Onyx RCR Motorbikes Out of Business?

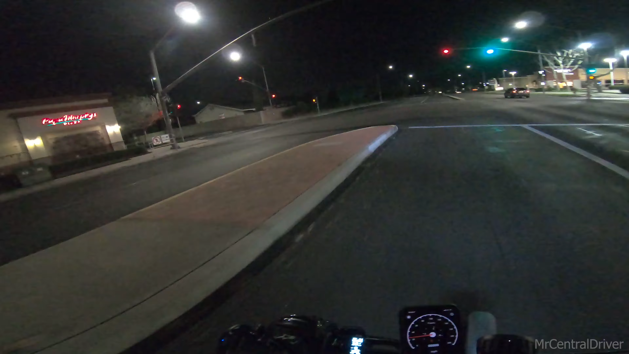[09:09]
everybody finally off of work i do not know if this light is gonna go for me or not sometimes it does sometimes it doesn't but
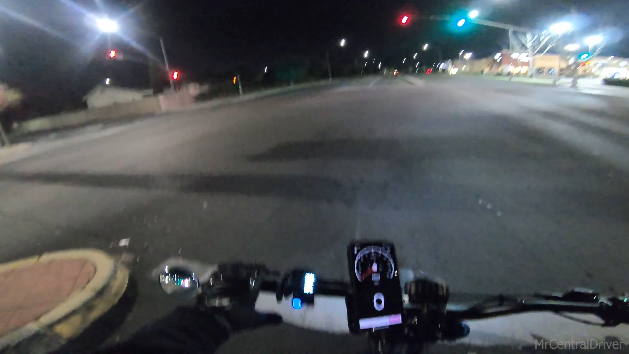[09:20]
i remember last time i tried to run in there was a cop right behind me so that kind of sucked somebody's kind of worried of that dang i got picked up a bunch of dirt all right i'm not i'm about to not sit here much longer because i got i got to do
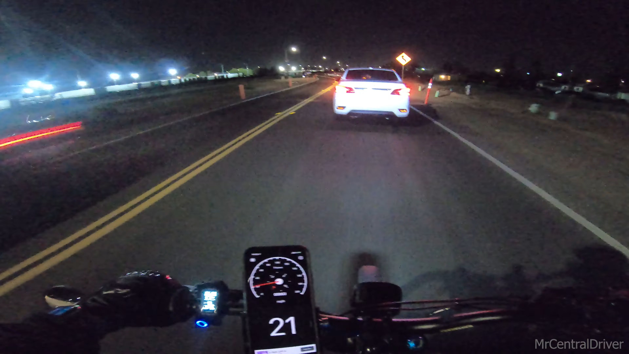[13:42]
can we go people wow this is why i don't drive a car anymore in fresno it's like people see some type of construction stone or something you know there's no one working it's 11 at night it's just they don't know what the hell to do you drive the same
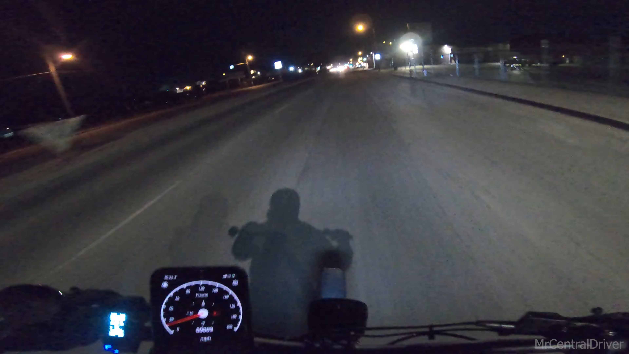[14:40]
and all i'm really using this bike is to get to and from work and when i have a day off maybe go and have a little bit of fun that's it not kill myself
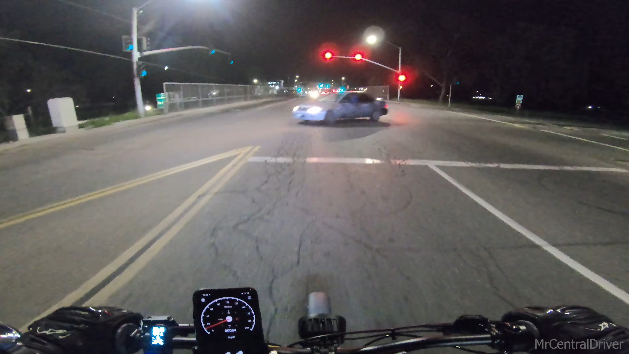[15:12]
come on light let's go it's cold out here
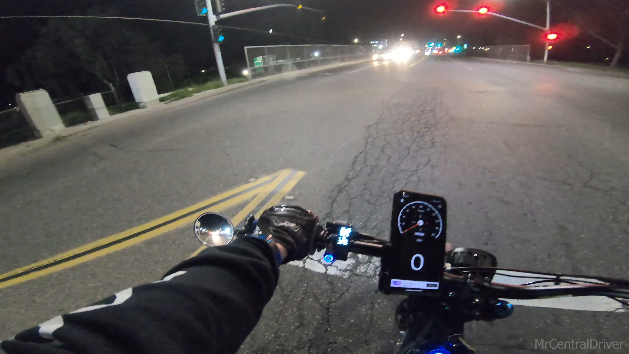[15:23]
got crazy drunk ass people everywhere i think the car that i was behind behind me i'm not sure got to be careful nowadays i gotta make the light got stuff to do today
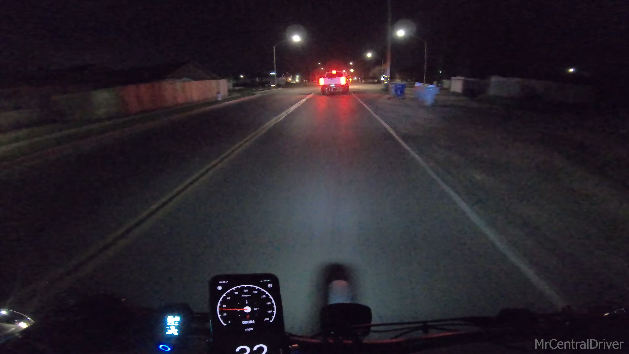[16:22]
what do they think this road is a 30 oh i guess it's a 35 right here but it actually turns to a 45.
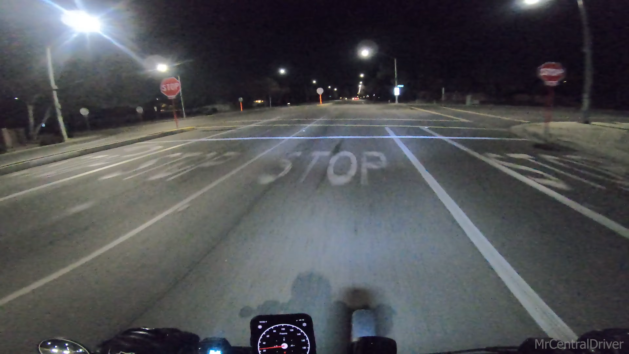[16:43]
so it's actually a little slower than i thought what's going on over here what's going on over here